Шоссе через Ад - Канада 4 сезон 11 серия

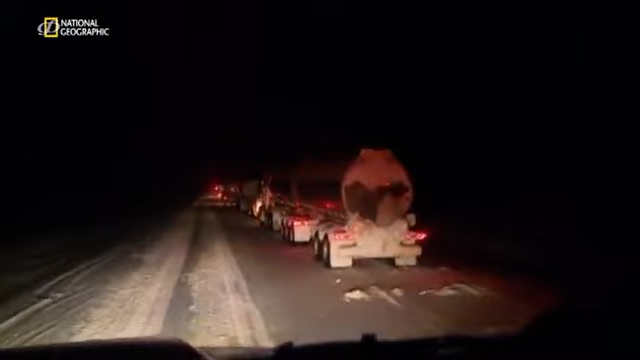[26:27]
Важно, как можно скорее открыть шоссе 881, потому что это одна из двух дорог, ведущих на север.